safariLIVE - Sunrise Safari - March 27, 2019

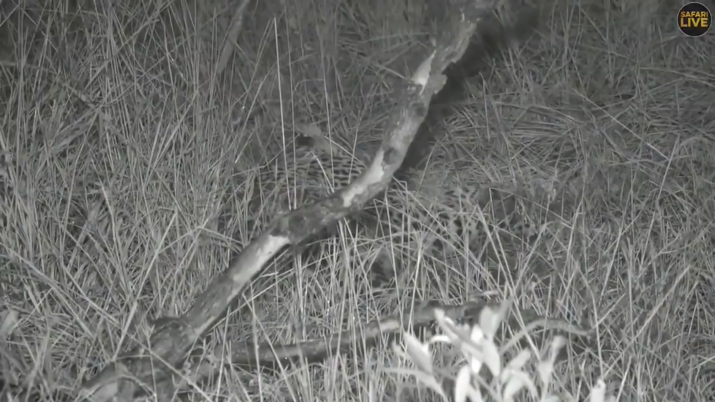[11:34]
Well, I suppose we are going to talk about leopards since we've got a leopard. That is doing what he did most of yesterday afternoon and is hiding away in the long grass. There you can see the spots of Tingana's side as he sleeps away in what can only be described as rather miserable weather, really.
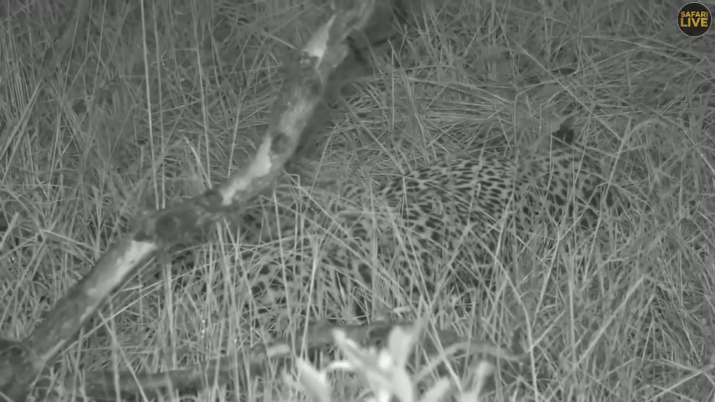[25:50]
At least we can see his kind of body and his ears in the long grass and he's not hiding behind the stick anymore. But he seems to be very, very relaxed at this stage. Michael, how long did it take Tingana to fully habituate?
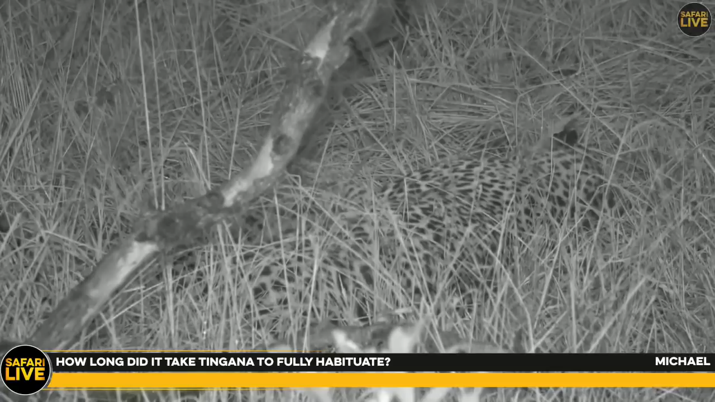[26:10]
Michael, it took a while. I'm not going to lie to you. It was probably... Now I've got to go back a long time to remember this. A lot has happened in this many years. I've got to remember exact timelines, but I seem to remember... I had a sighting of him just before I left Chitwa, which would have been end of 2012. And we started seeing him in 2011. And while he was much better, we had him mating with Insele.